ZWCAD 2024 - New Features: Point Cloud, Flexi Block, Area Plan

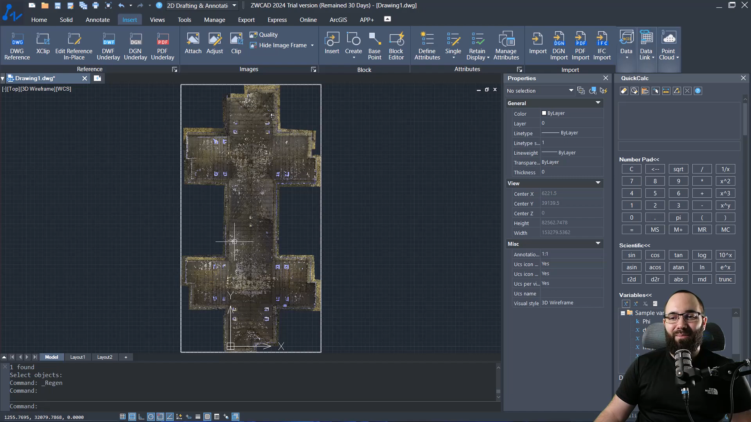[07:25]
And this is what that looks like. And as you can see, the navigation is really quick. So it's running really fast with this point cloud. Now, when you select the point cloud, you can adjust the display in terms of level of detail.
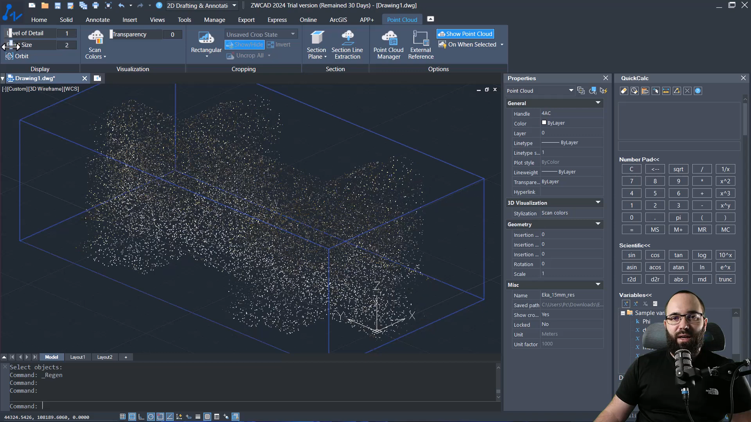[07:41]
And also you can adjust the point size here. So let's make it a bit more detail. There we go. And then we have also the option to adjust the transparency if we want. I'm just going to bring that down. We can set up the colors so we can use object colors. We can use normal colors or we can use the scan colors.
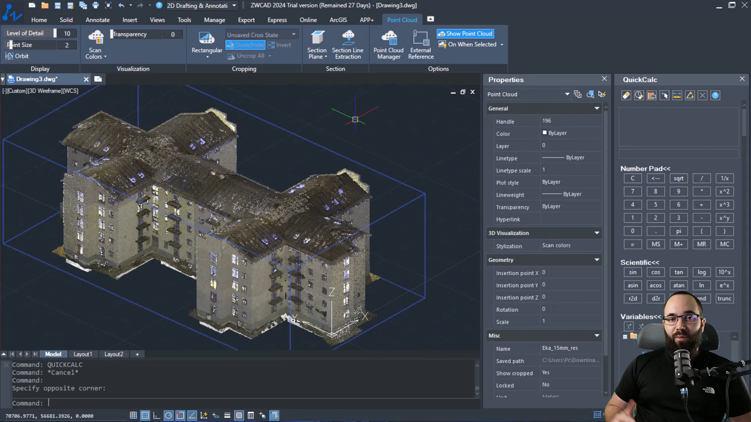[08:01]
Now, moving forward, we also have ability to cut a section plane in our point cloud. So if I go here to section, section plane and then select top, it's going to basically cut a section plane through our model or through the point cloud. Now I can select the section plane itself and then I can go here to geometry and I can specify the elevation at which we're cutting. So the section offset can be changed. So I can set it to something like 5,000.
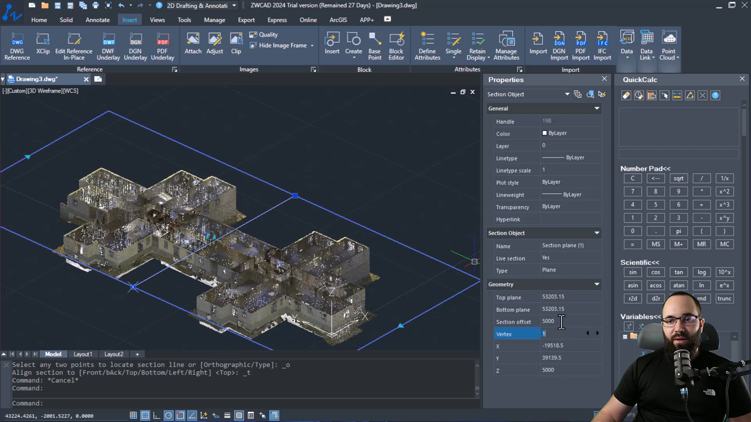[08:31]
So it's going to be a bit lower. I can go up to 12,000. So it's going to be higher. Let's try something like this or even go to perhaps 14.
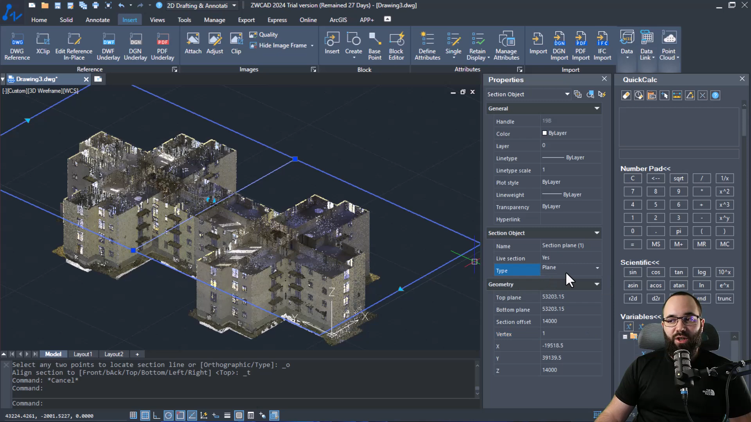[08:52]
So it can be a section plane or it can actually be a slice. So when I set it to a slice, I actually have the option to set the slice thickness. So if I set this to 1000 millimeters, it's going to just give us a small slice of this point cloud.